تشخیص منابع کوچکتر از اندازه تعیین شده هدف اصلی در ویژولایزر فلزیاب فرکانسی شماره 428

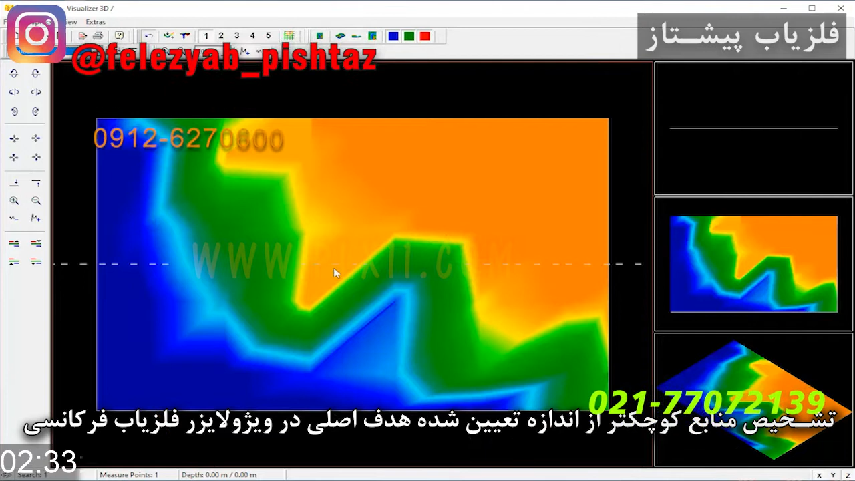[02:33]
اگه ما زمان تمرین بودیم این رو رو آینتی سایز پنج میذاشتیم. قبول میکردیم که این هدف مورد نظرمونه.
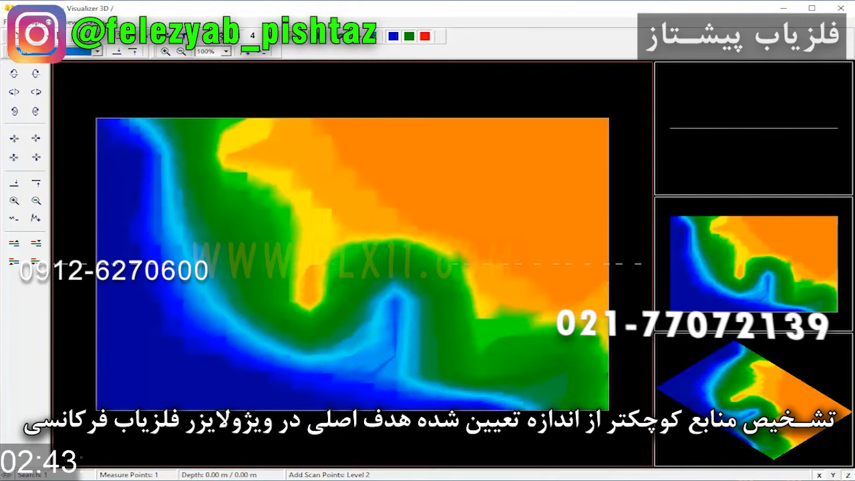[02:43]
ولی در سحنه اصلی نه. این رو نمیتونیم به عنوان هدف اصلی و مرکز هدف مورد نظر قرار بدیم. پس میتونیم بیاییم عدد یازده پایین رو بنابرای ویدیو پنج و پنج بدیم.
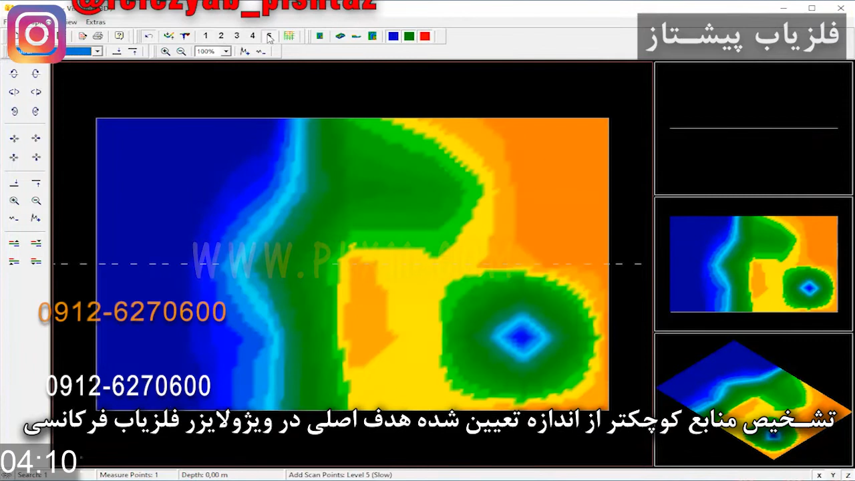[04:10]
پس ترشودت 20 اینجا کاره ای نیست. یعنی ترشودت 45 بنابرد سیگنال 20 بالا اینجا کاره ای نیست. این میگه من با عباد کوچکتری از منبعی دیگه ای هستم.
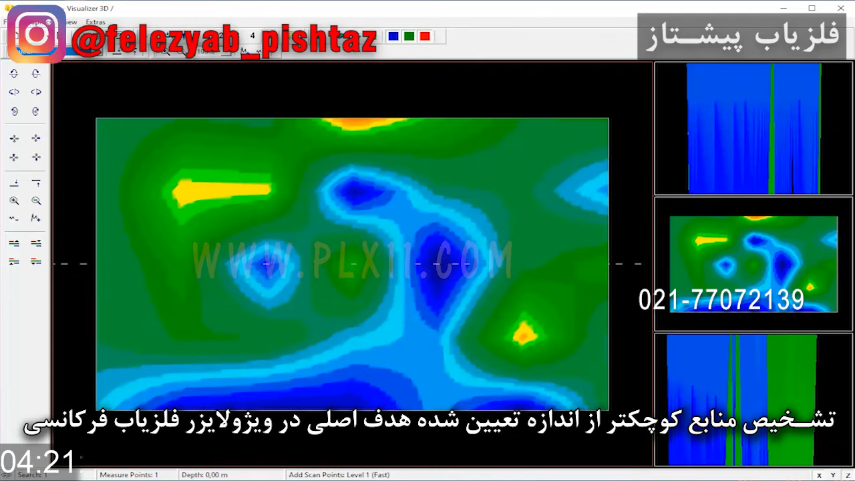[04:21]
هدف اصلی هم نمیتونه باشه. ولی اگر ترشودتون رو 25 بود این تصویر با این روش مورد تعیید بود. میشد قبولش بکنید.
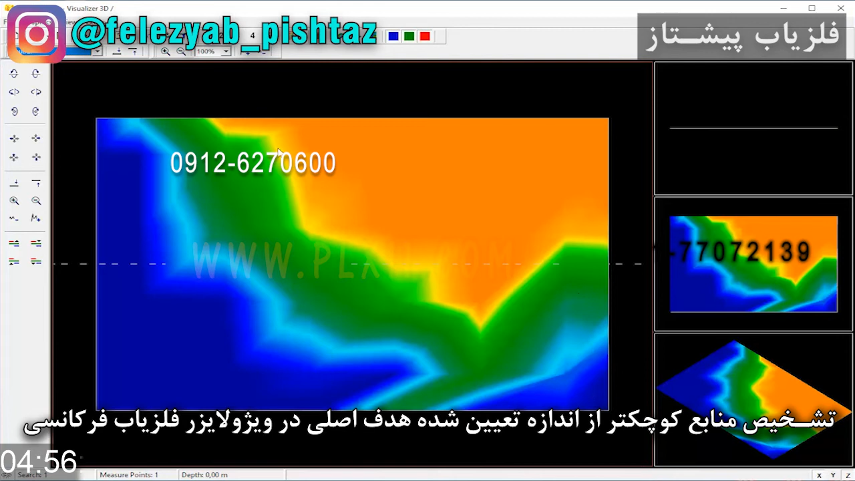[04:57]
در این روش هم اون هدفی رو نمیده که در سطح کوچیک باشه. اینجا منابعی هست.
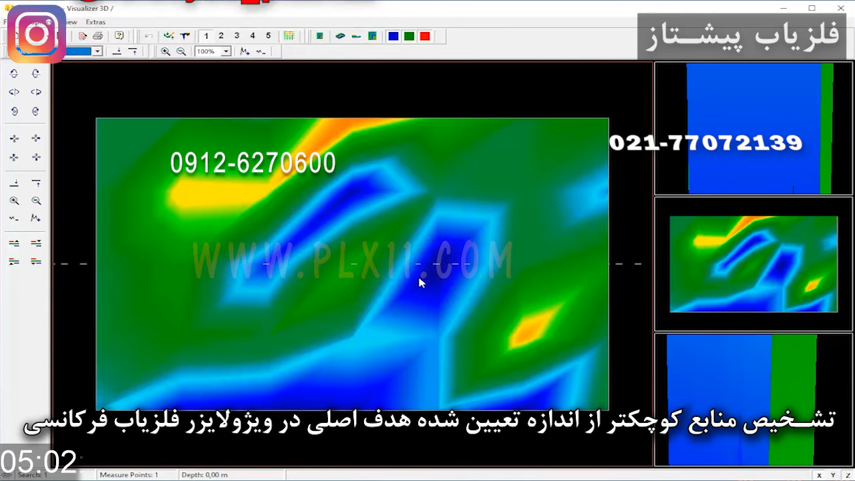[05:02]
از منابعی تغییریافته یا فلزات پوسیده که در اینجا قرار گرفته.